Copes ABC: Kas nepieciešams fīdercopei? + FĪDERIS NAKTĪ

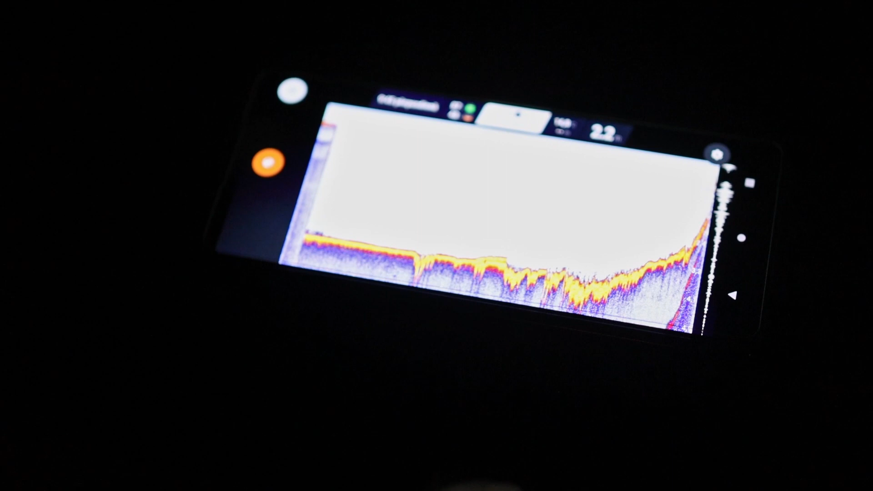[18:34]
Jā. Jau ir daudz reizes esmu pārliecinājies. Nu, tu līdz skatīsim. Zivi, kad viņš rāda, nu, viņš var parādīt daudz zivi. Tad ir jautājums.
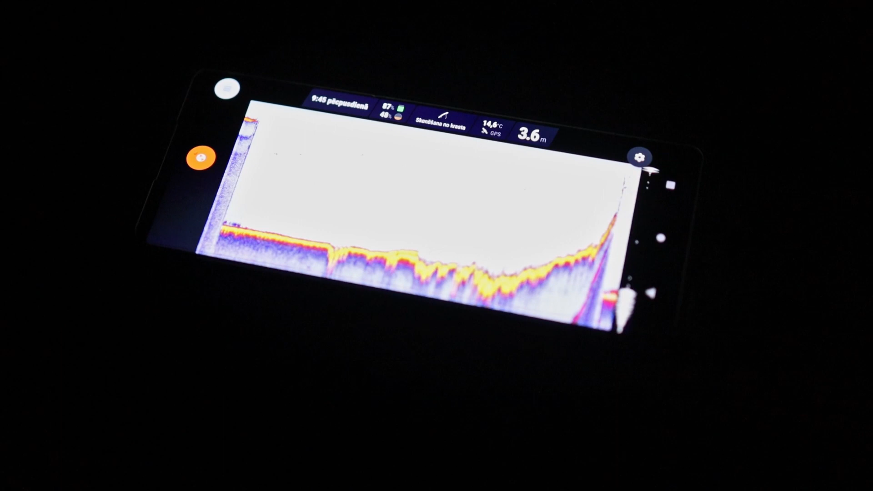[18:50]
On screen: depth 3.6 m
Arī īstenībā pat ir seklāks nekā. Nu, tagad mēs iemetām tur, kur stāvē piramīdi, jā?
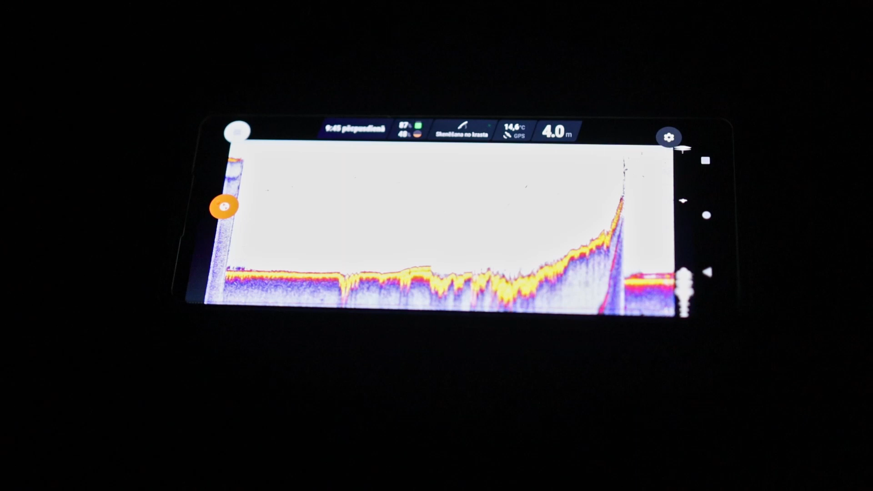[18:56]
On screen: depth 4.0 m
Jā, mums klātājas galds.
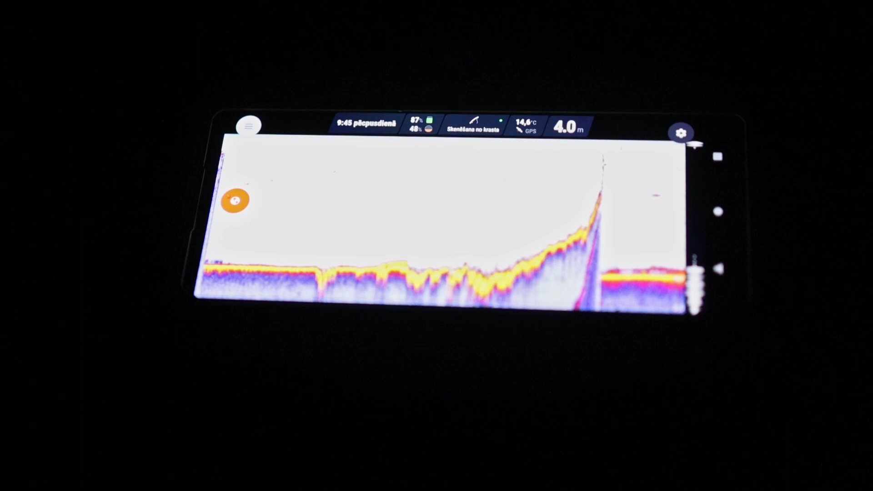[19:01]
On screen: depth 4.0 m
Tur bišķi neko ir apakšā rekur ir. Šitais rekur, kas ir oranžers, tas mums ir apakšā stāv zivtiņa.
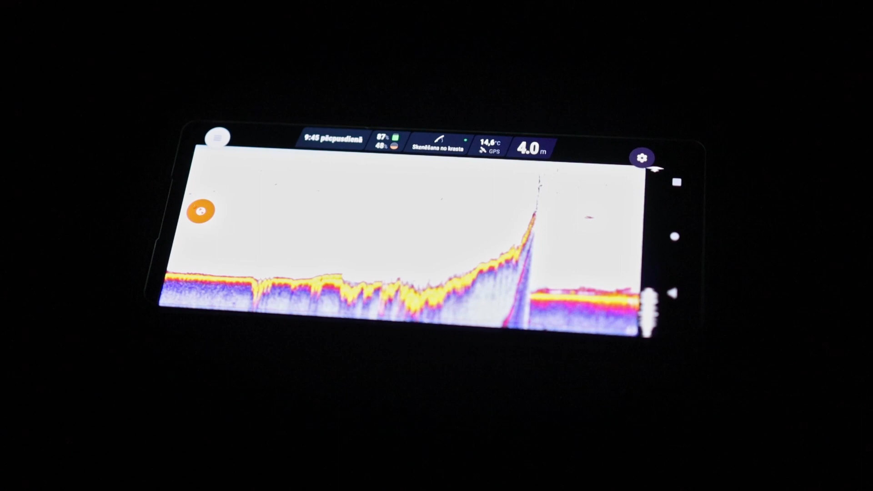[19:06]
On screen: depth 4.0 m
Tā ir kaut kas. Kaut kas pa vidu arī, jā.
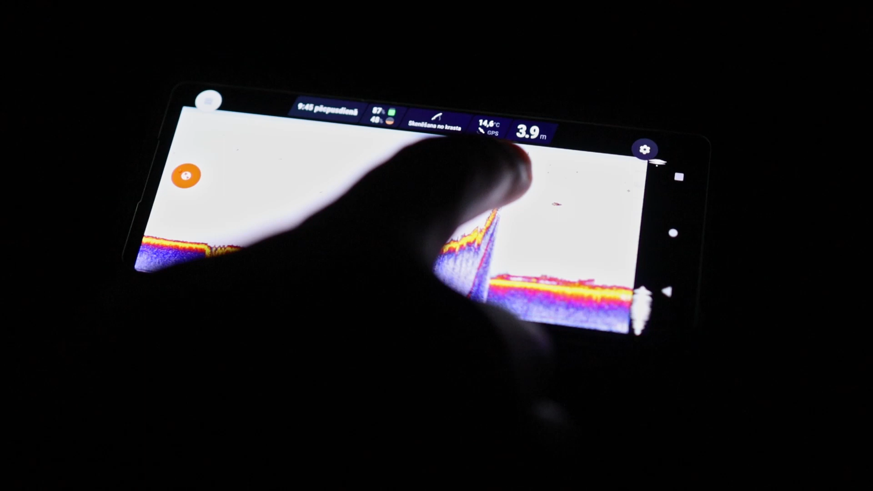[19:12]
On screen: depth 3.9 m
Nu, tas ir, nezinu, kaut kāds plēsējs, kaut kas tāds varētu. Pelāģiskais zandarts. Bet baigi tā nav nekas izteikts.
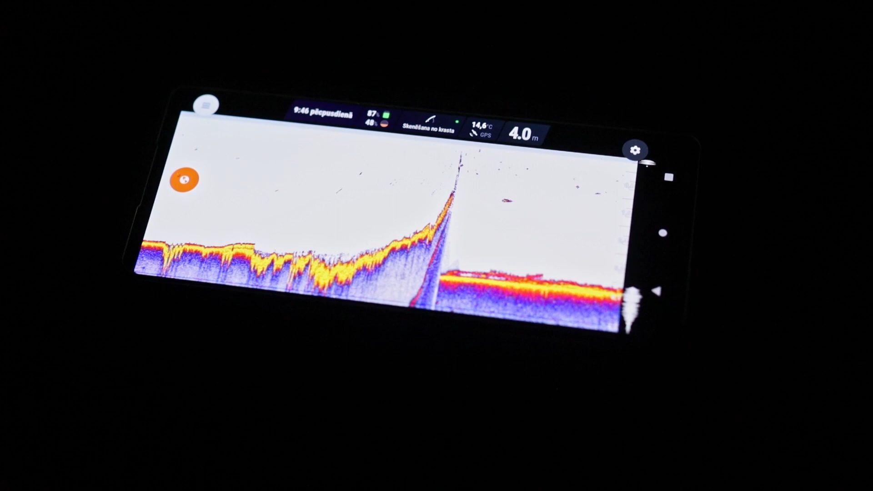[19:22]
On screen: depth 4.0 m
Jā, nu, gluntīt, jā, to dziļumu kantiņu. Vai man parādi.